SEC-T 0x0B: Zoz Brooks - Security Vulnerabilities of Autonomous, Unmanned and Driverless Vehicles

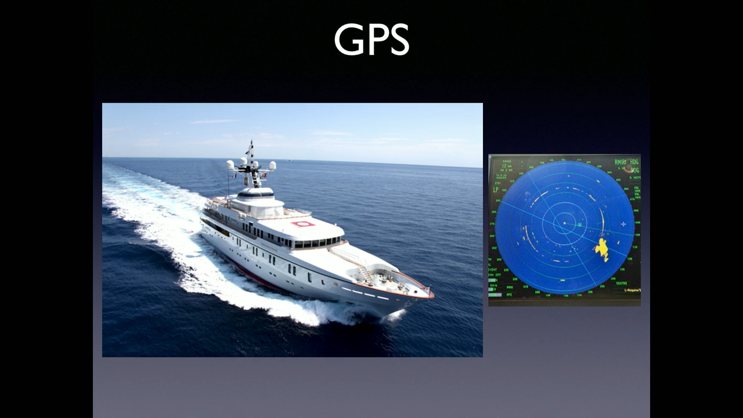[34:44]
ship's navigation system showing that it actually went to the wrong place and the hardware these guys used to do this cost about $2,000 versus a super yacht which is I don't know what $100 million
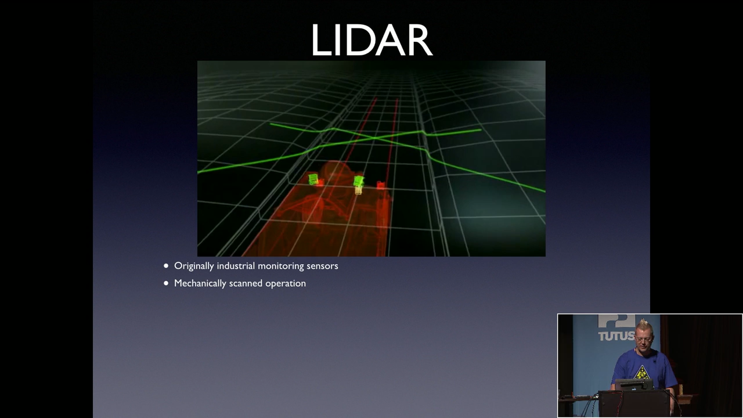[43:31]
and using it to scan the terrain around them so they mechanically scan there's like a mirror that rotates
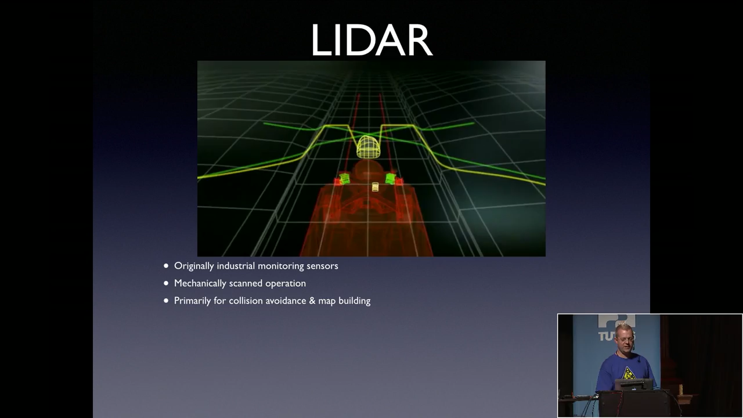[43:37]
and they do collision avoidance map building and so on because what you end up with is a point cloud like this
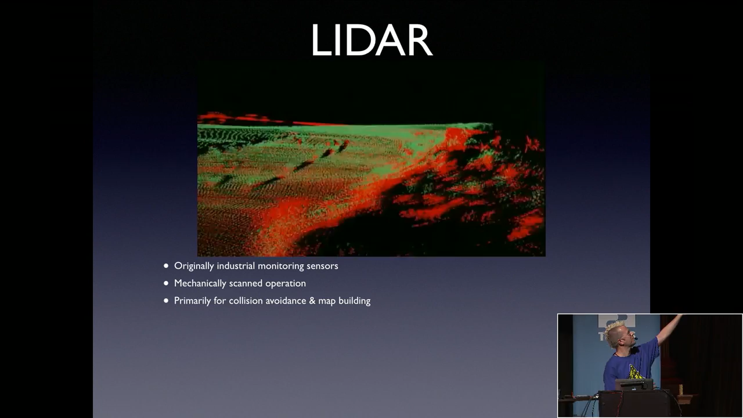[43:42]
so you get all of these 3D points where you got a return and it's up to you as the robot designer to make sense of that data and decide
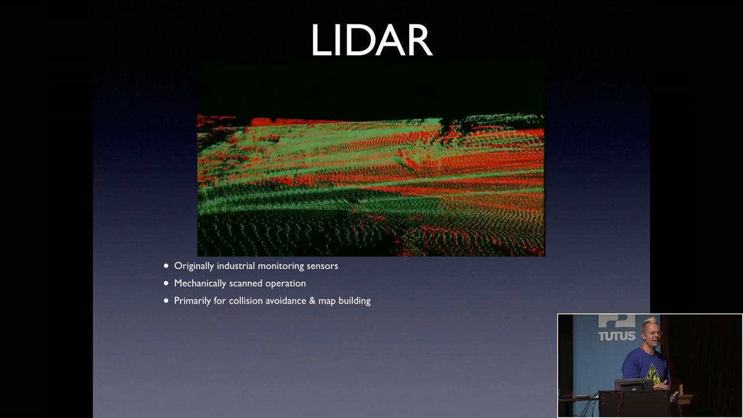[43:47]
how to stitch all these things together into solid objects and decide what to do with it so in terms of vulnerabilities you can do denial by actively overpowering
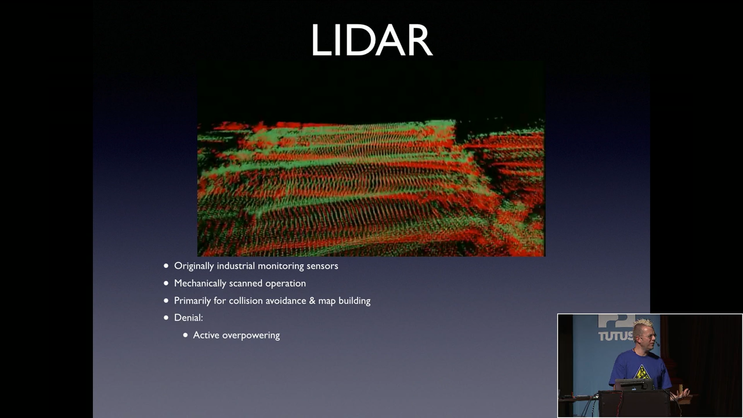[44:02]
them so if you just hit it with a blast of light in the right frequency in the infrared usually you can stop it from getting a useful return and then you can also spoof in two ways first of all you can manipulate the target so you can manipulate the absorbance or reflectivity of the thing that's being sensed or you can do active spoofing
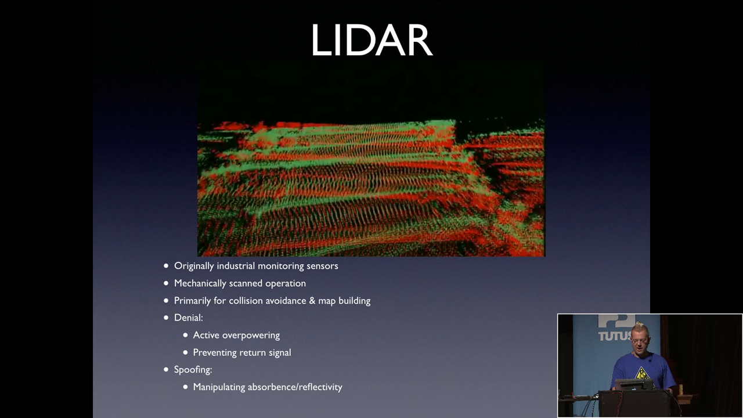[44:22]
where you send back information that is incorrect to the system
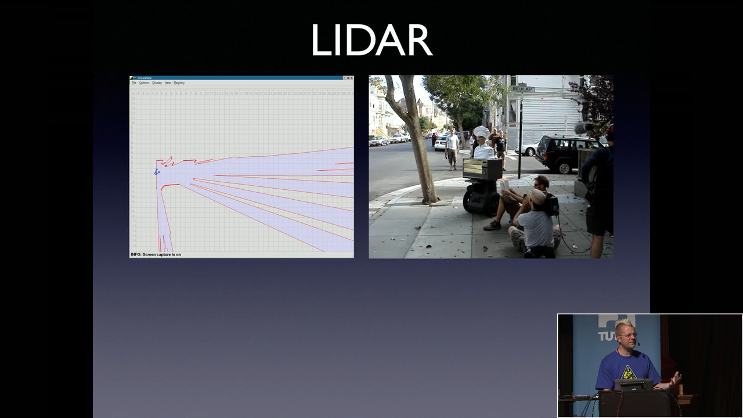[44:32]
so many of the sensors are essentially 2D so they're highly dependent on the orientation so here's the pizza delivery robot and you can see on the left that's what the lidar is seeing it's only just
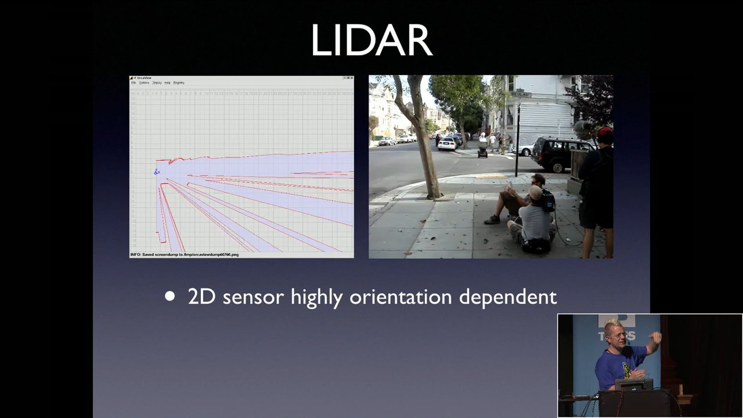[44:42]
seeing this like line scan and so every time that thing leans forward
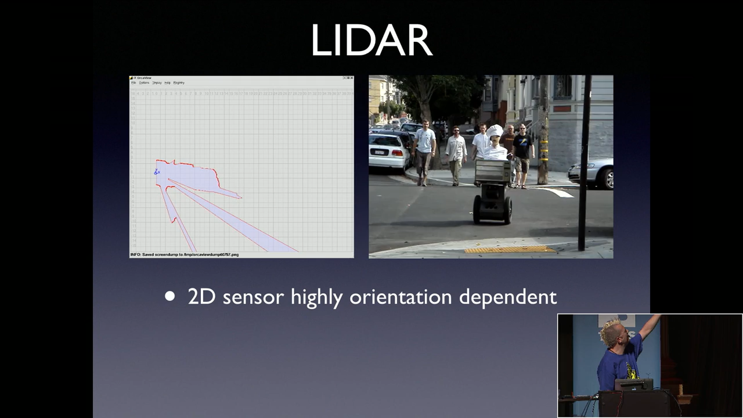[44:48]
its returns move closer to the robot and when it leans back they move further away just from the ground in front of it
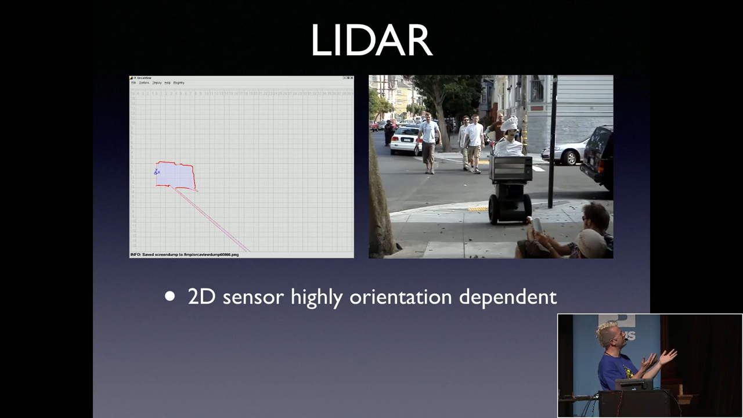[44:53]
and so when you've got a steep incline it can look like an obstacle right because if that
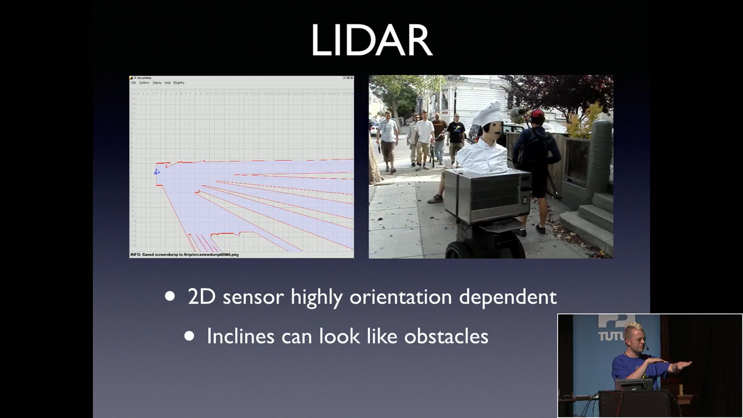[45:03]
line is coming back with something in front of you
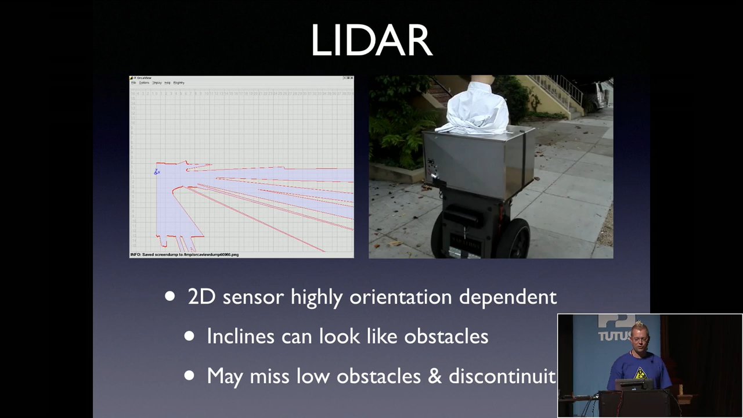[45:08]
it can look like an obstacle and then also if something is below the line and so the line scanner never even sees it like a curb or something like that it can miss it
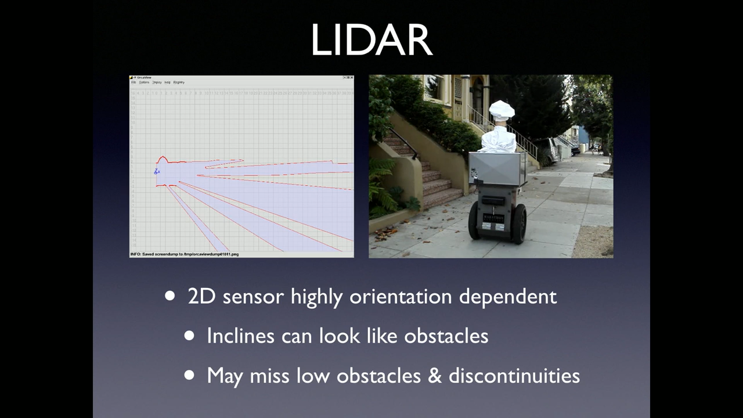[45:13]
and in general because it's an active emission sensor it can only see what returns a signal back to it so